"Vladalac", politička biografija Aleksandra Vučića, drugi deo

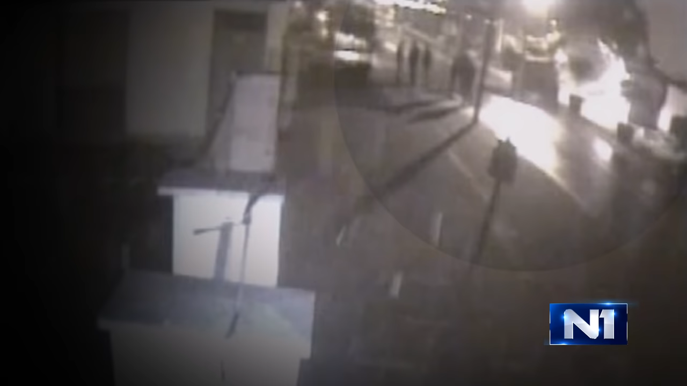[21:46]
naoružanih palicama, maltretirali su građane, oduzimali mobilne telefone i pretili, ali je policija odbila da interveniše.